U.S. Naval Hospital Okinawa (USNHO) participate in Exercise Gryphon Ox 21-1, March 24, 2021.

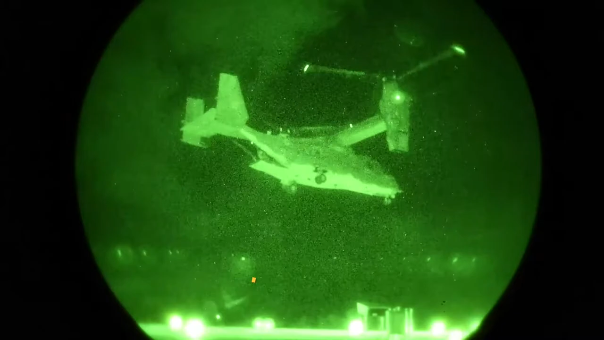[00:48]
Naval Hospital and work on transloading that patient directly into the hospital.